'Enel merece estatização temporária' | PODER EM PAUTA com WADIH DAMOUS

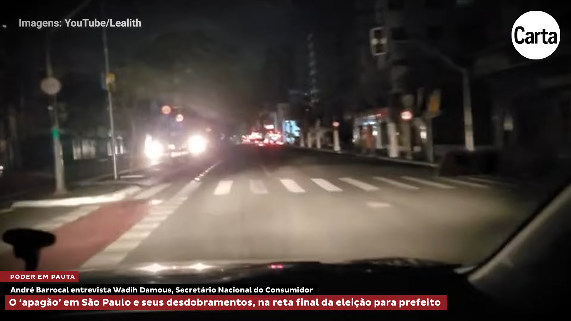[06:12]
Você deve lembrar que em novembro do ano passado houve um evento climático similar que gerou